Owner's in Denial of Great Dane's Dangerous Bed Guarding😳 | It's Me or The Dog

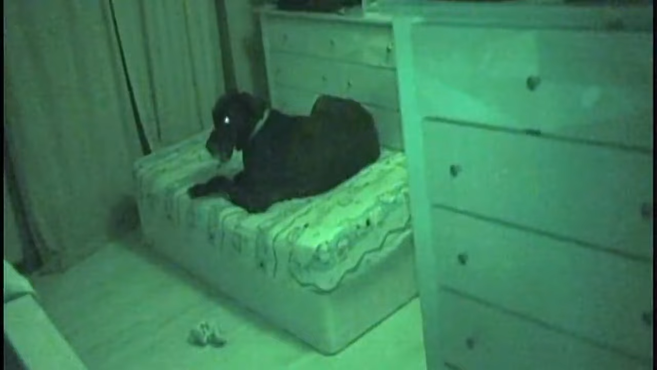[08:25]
This is good, though, because he's not growling at her. Mm-hmm. That was a big thing.